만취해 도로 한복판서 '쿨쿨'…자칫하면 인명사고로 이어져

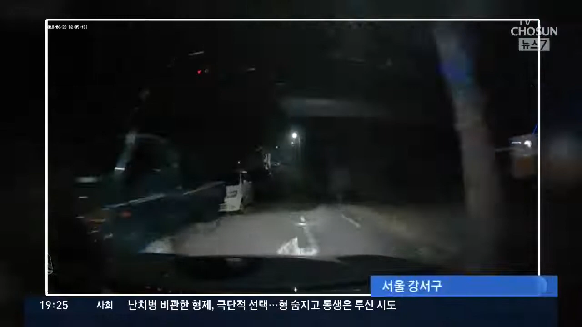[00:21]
도로 한복판에 남성이 대자루 뻗어있고 좁은 골목길 식당 앞에도 술에 취한 남성이 누워있습니다.